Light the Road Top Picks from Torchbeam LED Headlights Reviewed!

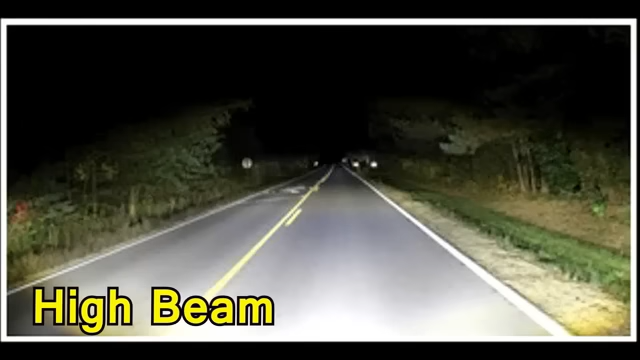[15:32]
Technical details Brand Peak Light source type Halogen Brightness 1650-1000 lumen Item package Quantity One Color White Voltage 12.8 volts Auto Part